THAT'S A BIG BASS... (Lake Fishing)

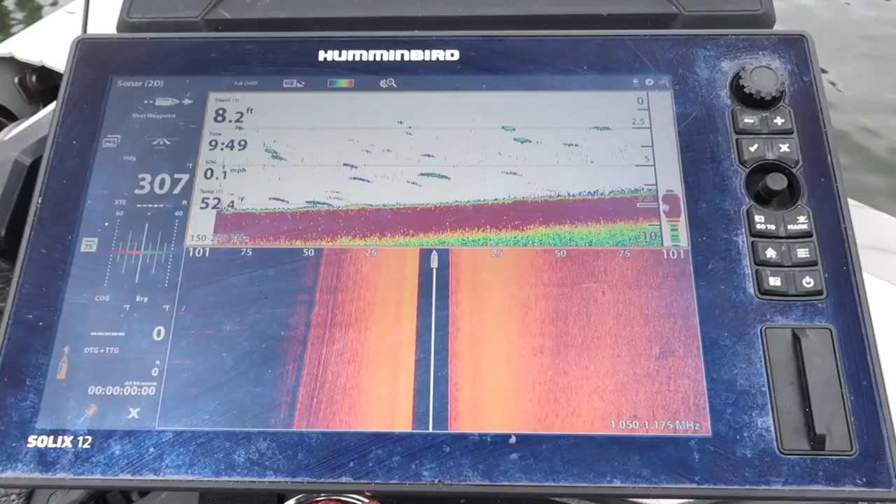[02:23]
On screen: depth 8.2 ft, speed 0.1 mph
key me off if we need to be in that location there's another good pocket on the other side of the lake that we need to try out there's usually a ton of grass out